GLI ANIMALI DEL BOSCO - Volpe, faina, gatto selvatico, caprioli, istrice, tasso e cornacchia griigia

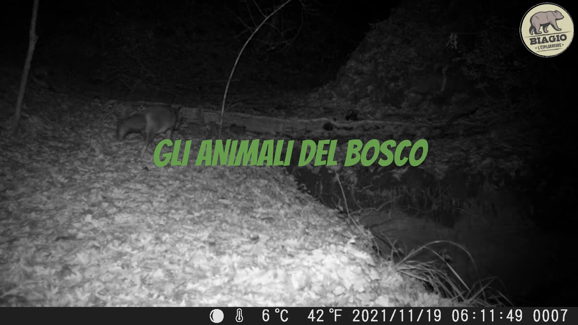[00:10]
ciao a tutti sono Biagio l'esploratore a caccia di impronte nel bosco vediamo chi ci è venuto a trovare in questo video c'è una cornecchia grigia in lotta
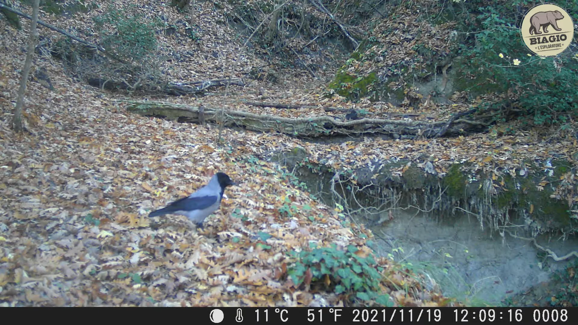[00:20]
con un altro uccellino forse una ghiandaglia che difende il suo territorio le cornecchie sono sempre un po' dispettose sono
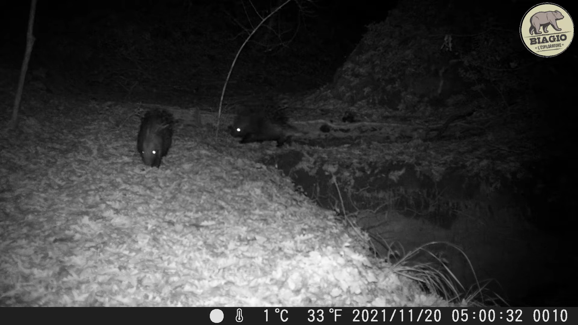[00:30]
tornati i nostri amici istici per la solita passeggiata sempre in coppia ecco il tasso finalmente lo riprendiamo in primo piano
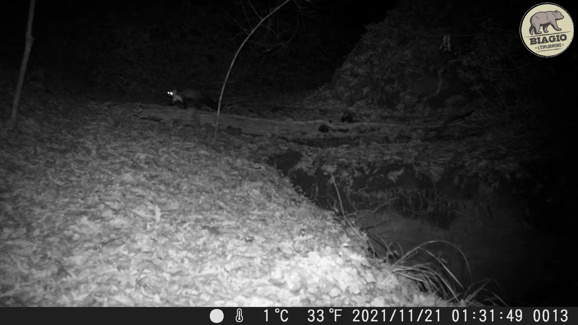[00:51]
la faina è proprio divertente saltella velocemente con la sua lunga cura che ondeggia un capriolo di corsa ed ecco di ritorno il nostro amico istice ma la tua amica dove l'hai lasciata
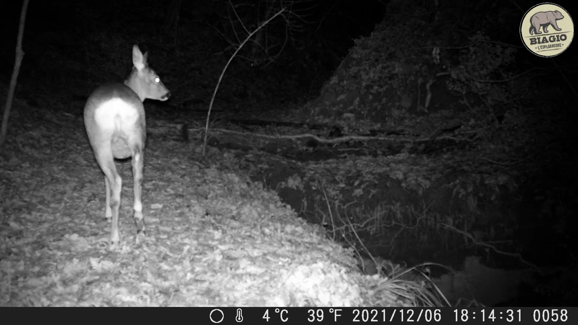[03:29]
sempre interessante osservare i loro comportamenti sono sempre un po' timorosi